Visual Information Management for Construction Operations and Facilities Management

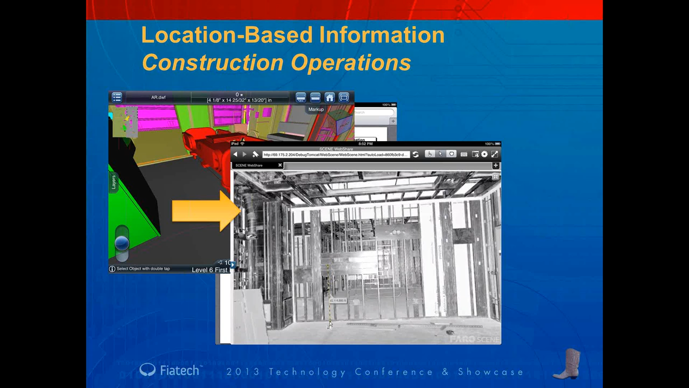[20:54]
So the BIM Anywhere system is really supposed to contain absolutely everything that you need located in 3D space, whether it be as-built conditions, coordinated 3D models, or just project documents. Now you saw everything that applies to construction management.